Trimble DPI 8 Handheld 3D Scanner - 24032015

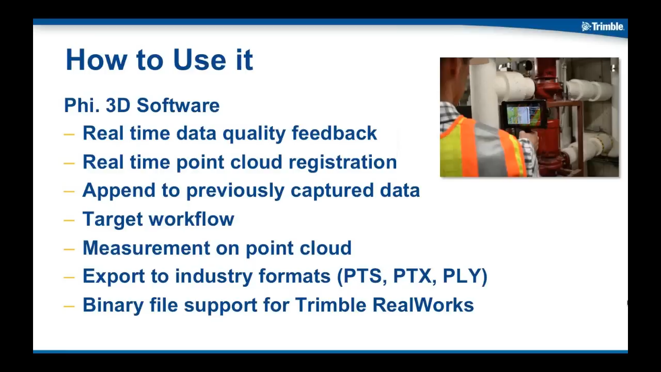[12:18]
And Trimble RealWorks can read those files directly. We also export to industry ASCII formats, PTS and PTX and PLY. So that's the high-level view. If we could have the next slide, please. I'm going to demonstrate this now.
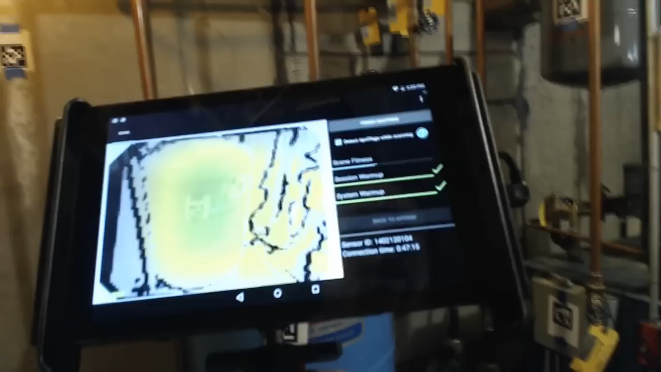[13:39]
If it's green or even yellow, it's perfectly fine. I know that I have it.
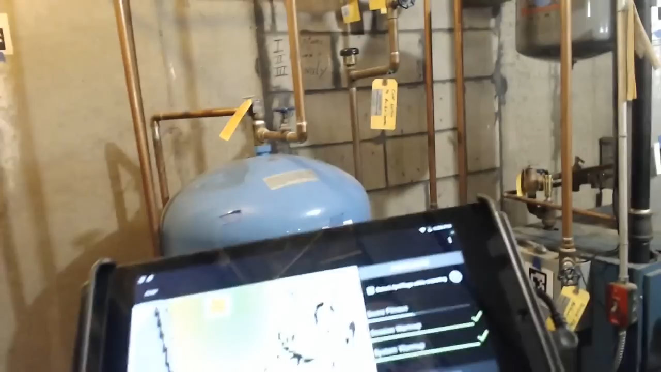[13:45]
And I know that I have it at the time of collection. That's really important.
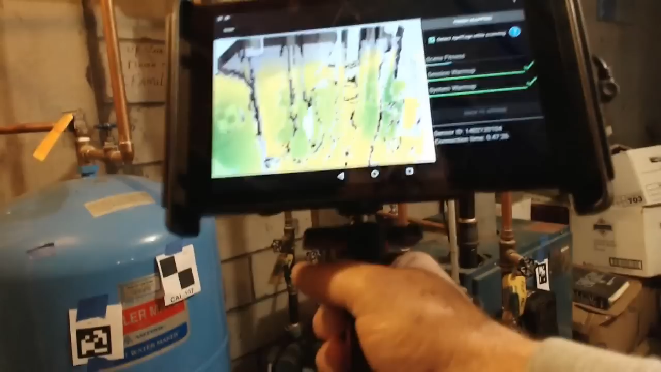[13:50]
You don't want to get a rude surprise and come back and discover that you're missing some data that you thought you had.
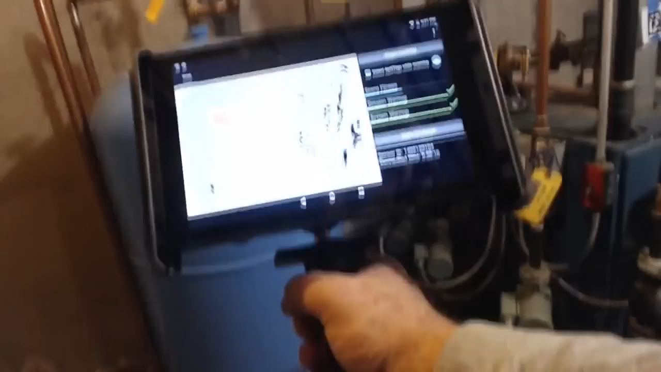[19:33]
And I know it worked because the pixels turned yellow and green. So the camera is saying, okay, I know where we are.
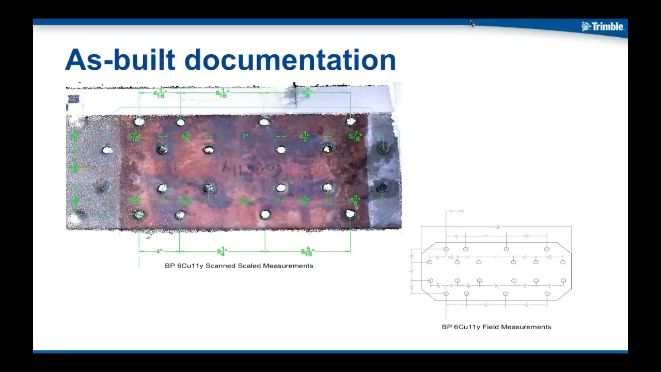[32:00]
Or, in fact, you can even create a 3D model from it if required as well. So, there's an example of how you can use the device to do some as-built documentation. So, um, there's some of the applications. Uh, there's a lot of varied, um, and different types of contractors on site.
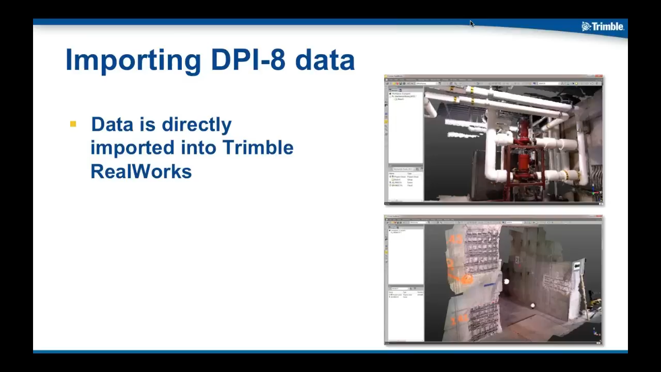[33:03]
Uh, we can import that into Trimble Railworks and it only takes, uh, about 90 seconds and the data is imported and being displayed in three dimensions on the screen. Those are a couple of examples for you there on, uh, on the, on the slide here. So, um, Tom talked about the target-based registration.
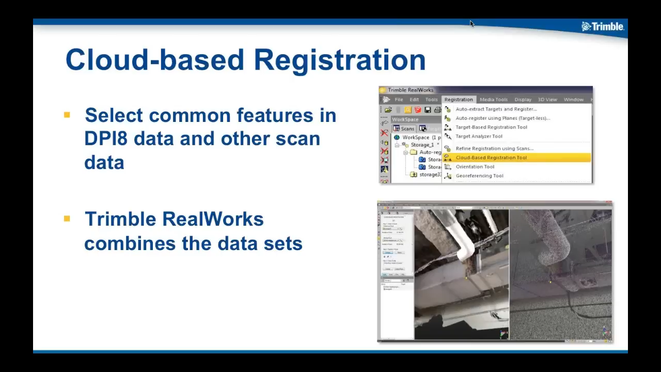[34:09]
So, we can capture the dataset, we can bring it into Trimble Railworks and to be able to combine datasets, what we can do is use a cloud-based registration tool. We identify some common features in, uh, in the different scans and the software will then combine the datasets together. So, I wanted to show you a couple of examples of datasets, um,
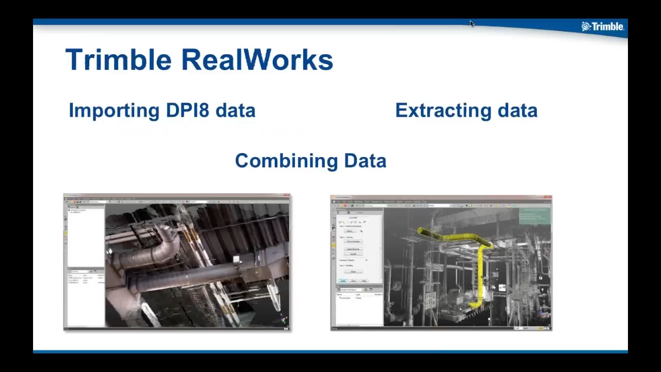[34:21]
that we've captured and to be able to show you how we can extract some data and how the data looks when it's combined together. So, here in this, uh, first example is a live recording of, uh, extracting, uh, some data, uh,
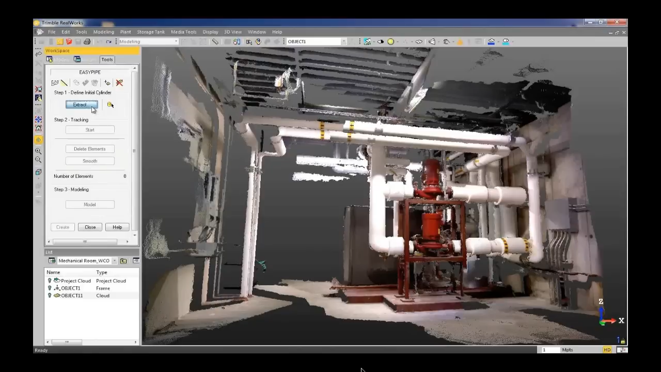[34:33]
in a mechanical room and what I'm going to use is the EasyPipe tool to then identify a pipe run and automatically extract the pipe run.
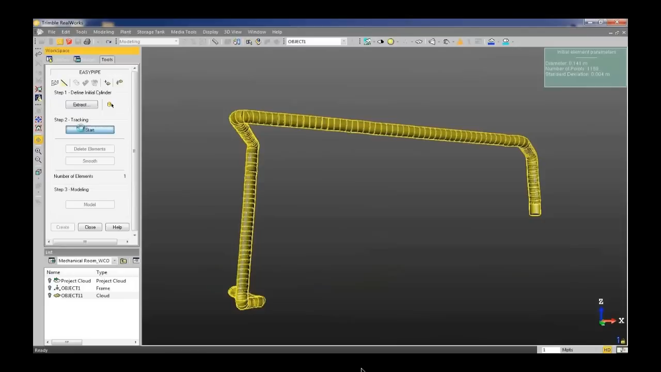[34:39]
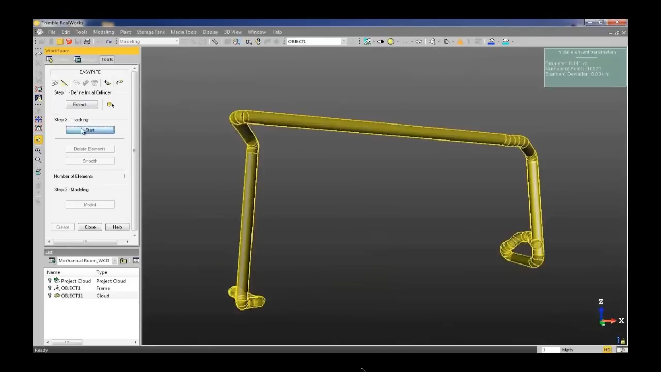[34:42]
So, you can see that, uh, that's done already. I'm going to delete the last sections of the pipe runs because it ran out of, um, usable data at that point.
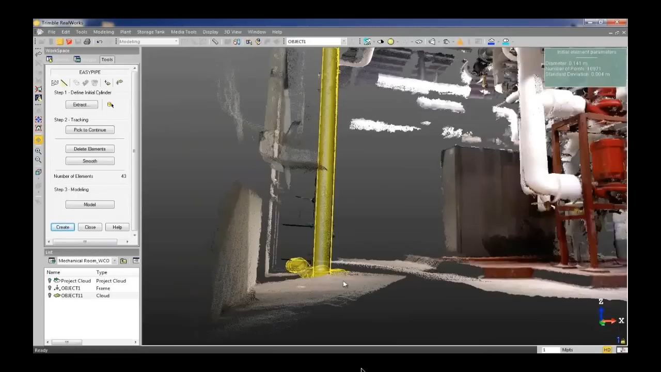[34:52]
So, I'm going to delete those out and then I'm going to simplify my model.
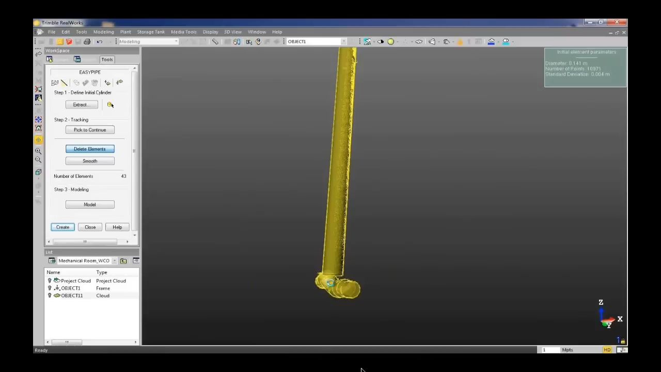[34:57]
So, here's my pipe run. It's broken into small, uh, sections.
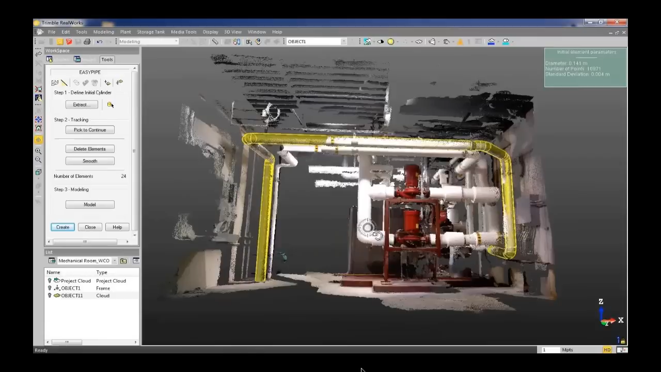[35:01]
Now, I'm going to smooth that out into its main elements, create the model. And there we have a pipe run modeled in real time with the,
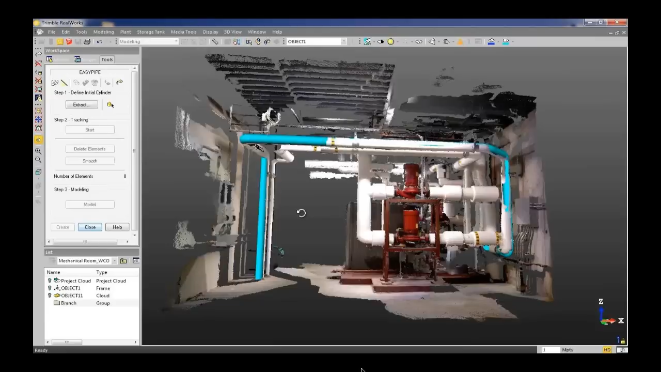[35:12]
uh, DPI scanner data. Next, I'm going to show you, uh, uh, some data from the handheld device and how I combine that with a static-based scanner. Oops, sorry, too far. So, here's the data from the, uh, the handheld device captured in a storage room. I'm looking at the mechanics up in the ceiling.
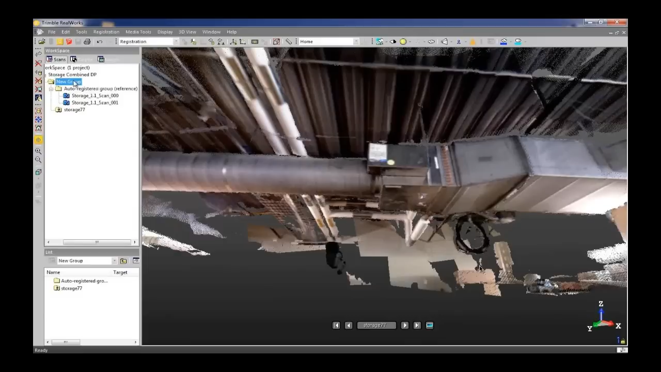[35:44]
And now I'm going to bring in the, um, data from two different stations from a, uh, tripod-based scanning system. And you can see that, um, populating the background there.
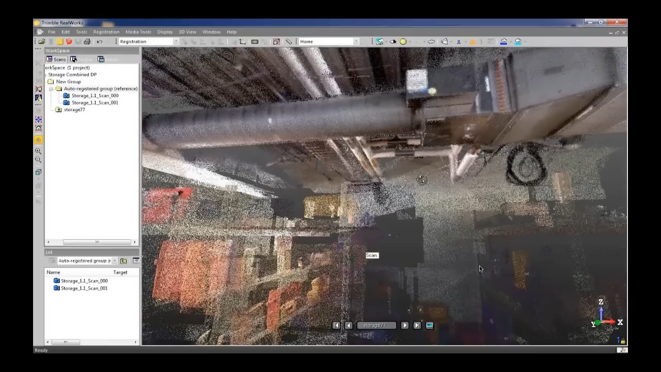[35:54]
And so, as I scan around the scene, you can see the two different stations where I captured these, uh, these data sets.
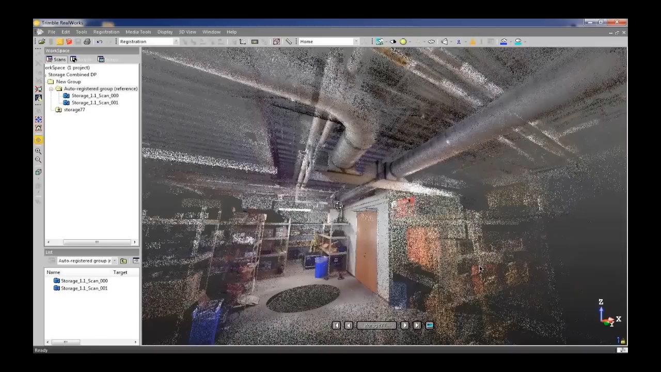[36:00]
There's, uh, circular areas on the, on the ground there.
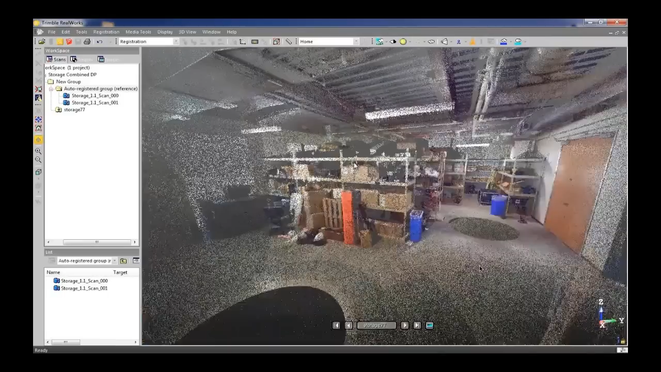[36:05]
And you can see how the, the two data sets overlap one and each other.
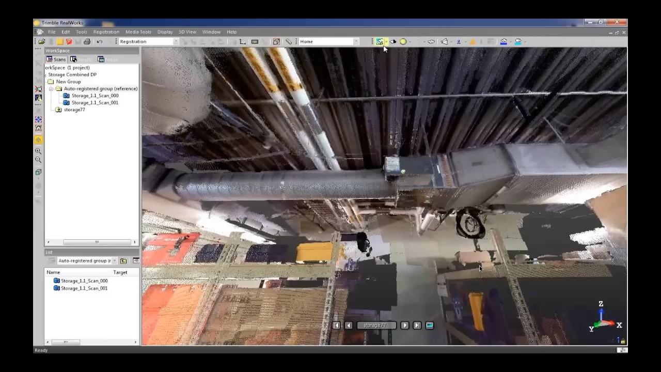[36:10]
These were put together just using the cloud-based registration.
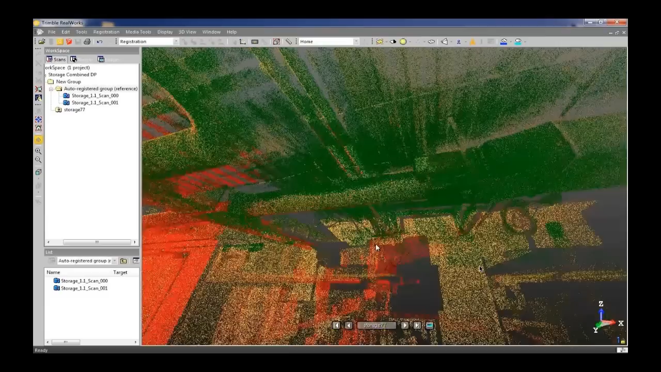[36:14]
So, here I'm highlighting in visualization form the different colors of the different, uh, scans.
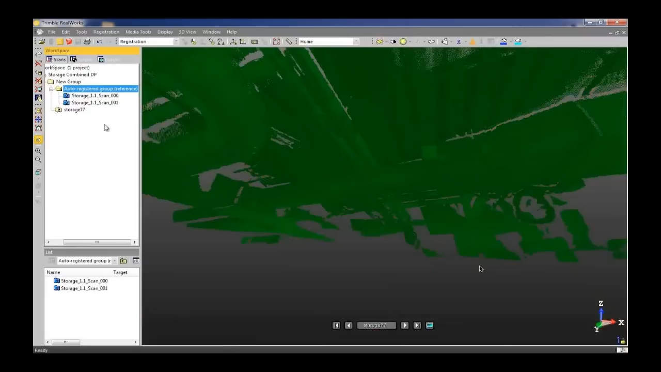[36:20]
So, this green scan is from the handheld device.
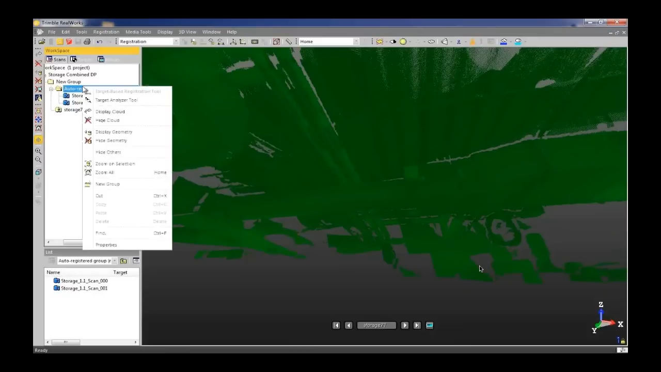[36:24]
And the yellow and red is, uh, the other two stations.